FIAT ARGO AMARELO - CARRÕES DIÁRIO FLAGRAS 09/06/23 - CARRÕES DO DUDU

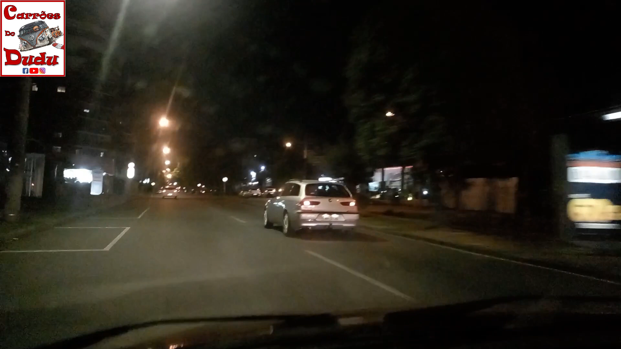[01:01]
E temos aqui o Alfa Romeo 156 perua, italiana na cor prata, muito poucas, né? Anos 2000, carro belíssimo. BMW CL3, conversível, teto rígido.